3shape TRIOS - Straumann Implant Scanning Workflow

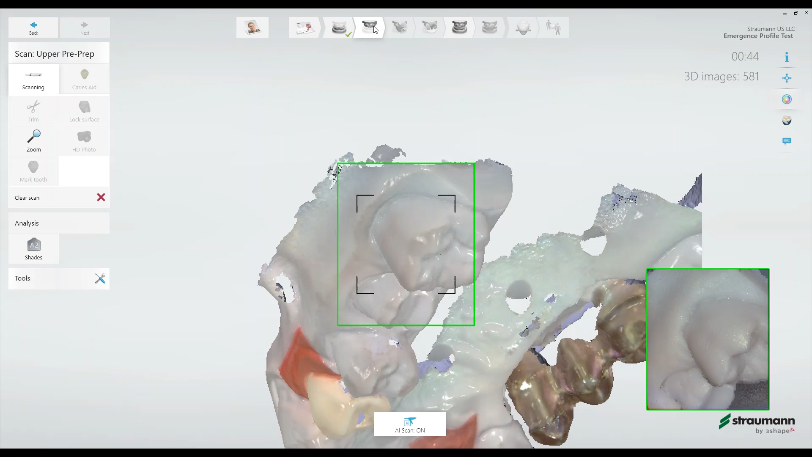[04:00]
At this point, the scanner will ask me to identify tooth number 7.
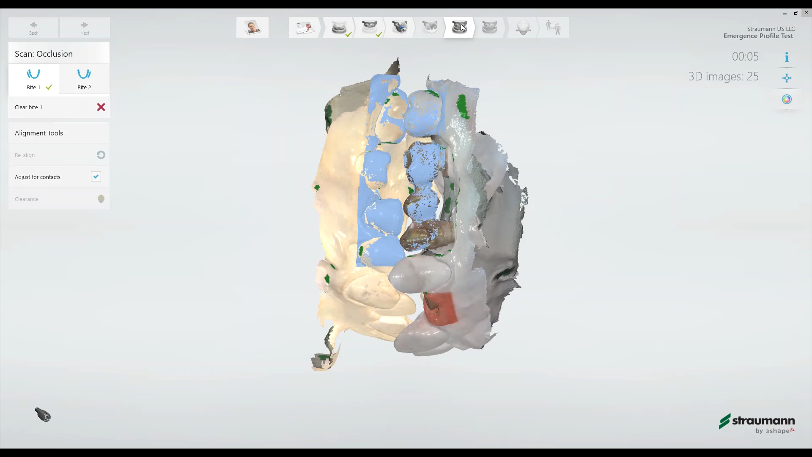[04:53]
And then we'll scan the opposite side of the occlusion.
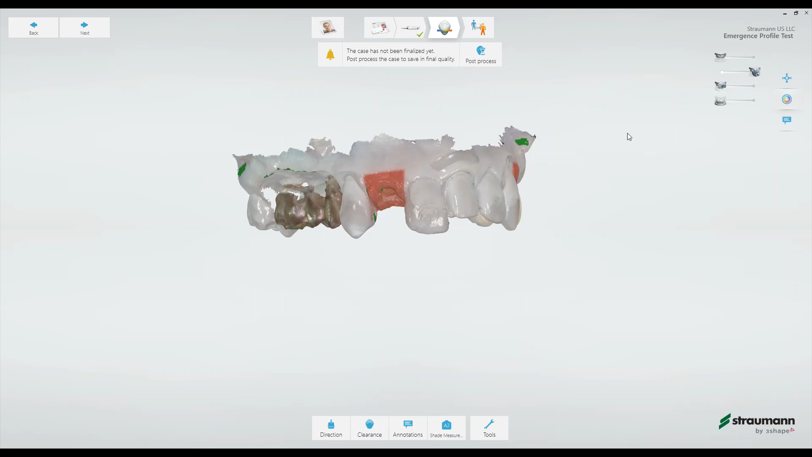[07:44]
the upper arch emergence profile, and the upper arch with the scan body scan.